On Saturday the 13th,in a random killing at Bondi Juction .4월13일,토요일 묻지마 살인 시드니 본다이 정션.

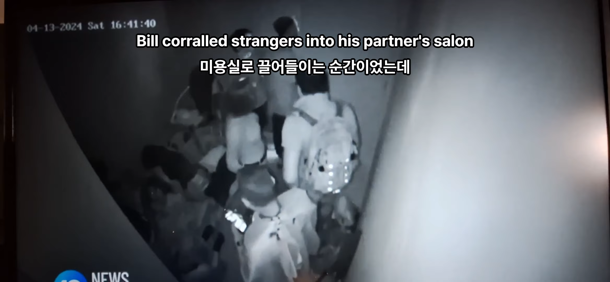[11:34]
And I quickly take everybody into the shop.
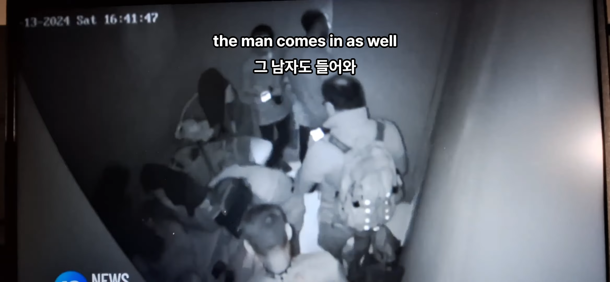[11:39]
An older man comes in as well, a mother, a child. I take them all into the back room, I lock the doors, and they're like, we're going to die, they're going to shoot us, they're killing us.